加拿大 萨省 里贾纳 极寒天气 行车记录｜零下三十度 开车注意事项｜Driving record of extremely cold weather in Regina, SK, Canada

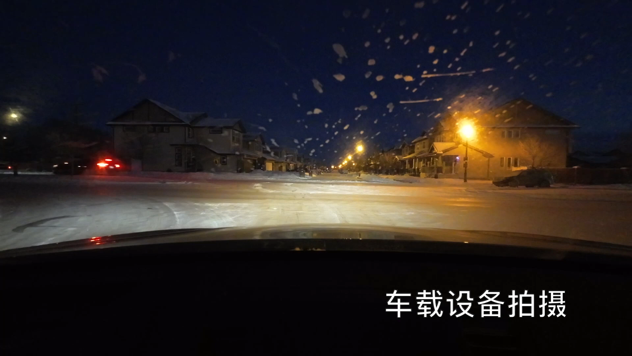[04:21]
这两个车就是圣诞节后然后元旦前这个车呢已经少了很多了不然的话那这个路我会等很久然后这里就是一个stop排我停住了stop排那就是必须得要停下来然后再按照升级的路程